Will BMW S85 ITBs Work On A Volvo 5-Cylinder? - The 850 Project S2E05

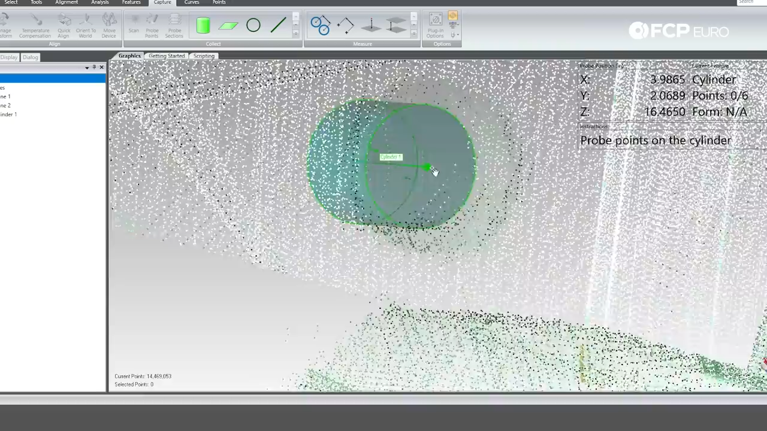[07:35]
geometry and flat surfaces the cmm tip
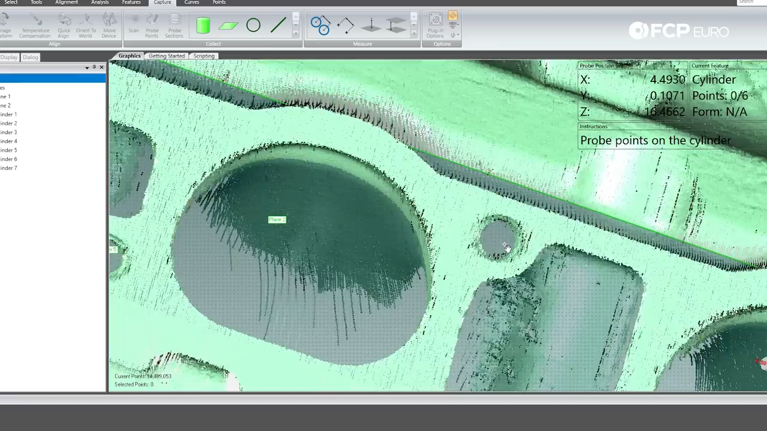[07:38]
is much more accurate than scanning so adding these hard points to the scan will help me know exactly where the head is in the car and exactly how tight i can make each bolt hole